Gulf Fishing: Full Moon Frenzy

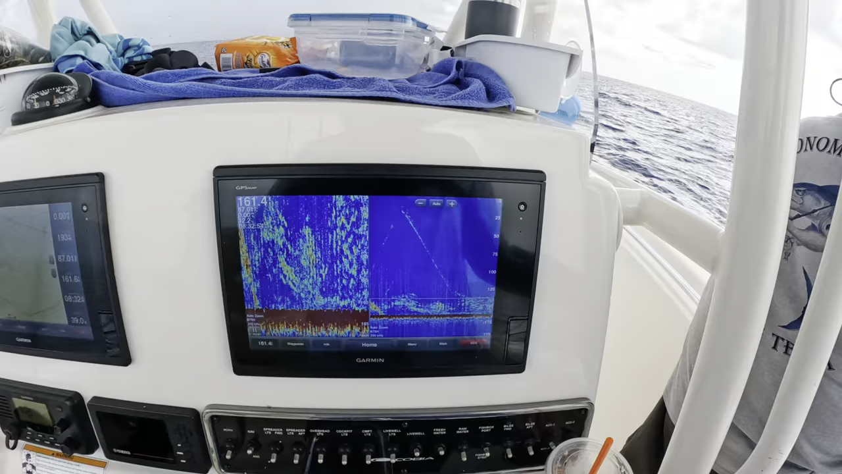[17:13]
That's what you can see. And if you guys can hear that thunder. He's tied up or something. Oh, let's be out of here.